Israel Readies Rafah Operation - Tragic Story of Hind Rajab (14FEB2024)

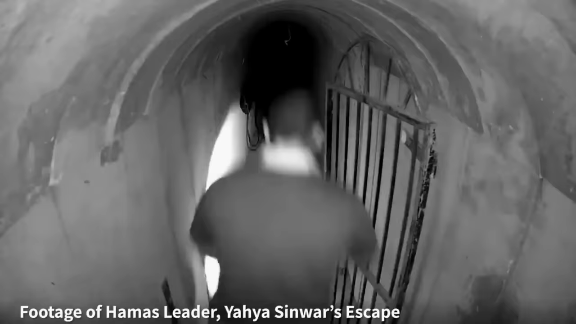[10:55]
Israel says that this footage from a security camera inside of the tunnels that they were able to recover is dated October 10th,